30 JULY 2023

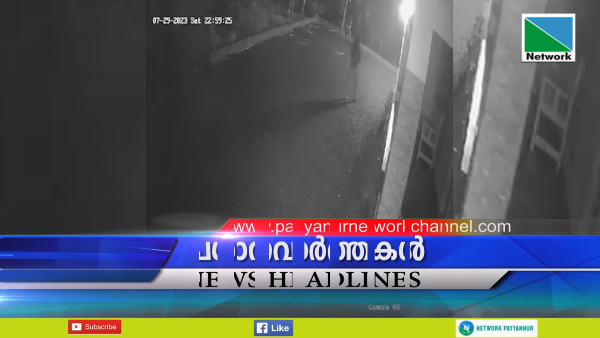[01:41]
ചെറുപുഴ പഞ്ചായത്തിലെ പെരുന്തടത്തൽ ചങ്ങാതിമുക്കിൽ കല്ലുമകൾ സതീഷ് കുമാറിന്റെ വീടിന്റെ മുൻപിലെത്തിയ ദൃശ്യങ്ങളാണ് CCTVയിൽ ലഭിച്ചത്. പഴയങ്ങാടി ചെങ്ങൽത്തടത്തും അജ്ഞാതന്റെ ശല്യം.